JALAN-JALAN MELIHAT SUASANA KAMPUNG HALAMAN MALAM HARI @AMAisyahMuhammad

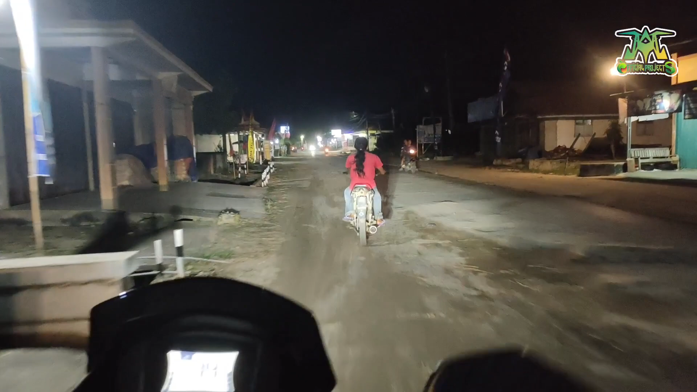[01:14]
tapi ya namanya kalau kampung itu identik
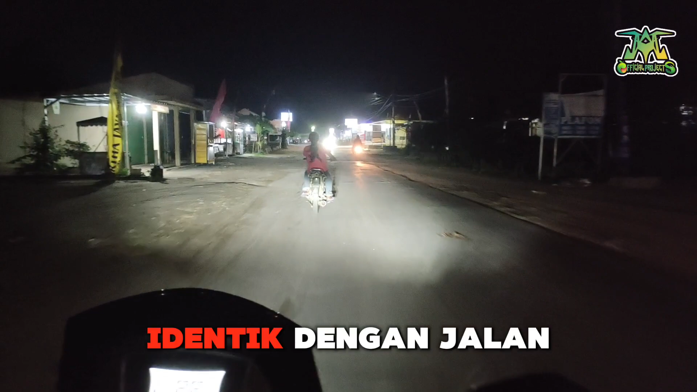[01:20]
dengan jalan jelek ya teman-teman kalau gak jalan jelek namanya bukan kampung teman-teman itu namanya kota iya yang ya
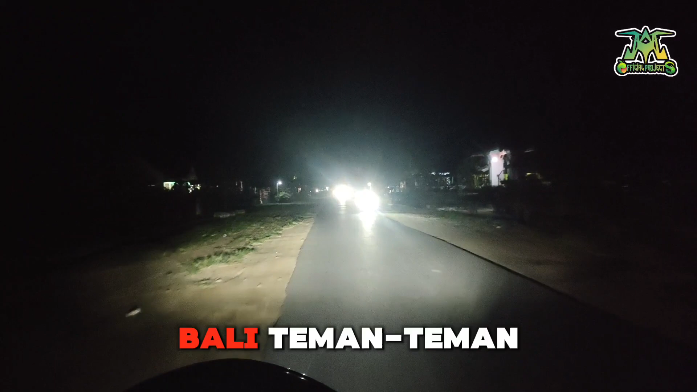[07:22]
jadi di kampung bali temen-temen kita lewat kasi bali ya kampung bali ini memang apa pendek ya rumahnya geleb banget ya temen-temen tuh jalannya geleb banget
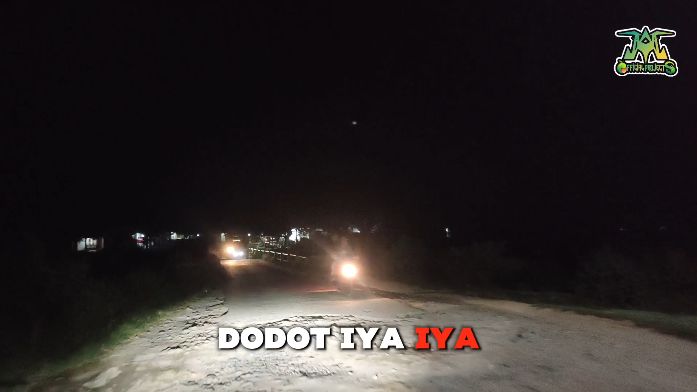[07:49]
aduh aduh iya jalannya cukit-cukit lagi iya
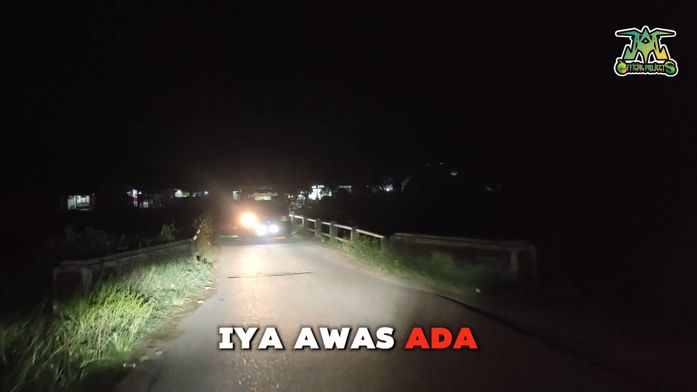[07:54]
pas de mobil sempit jalannya
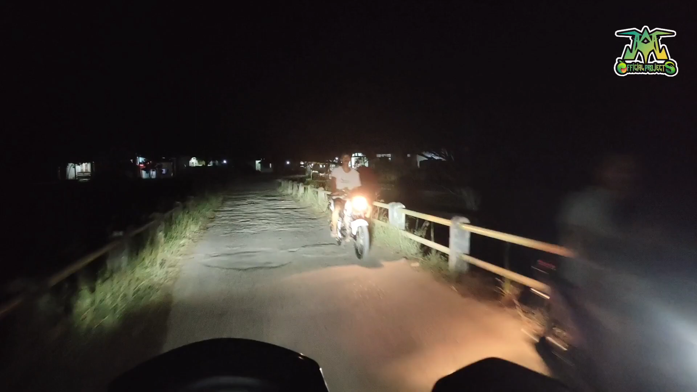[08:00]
tuh jalan yang jelek lagi tuh aduh aduh aduh aduh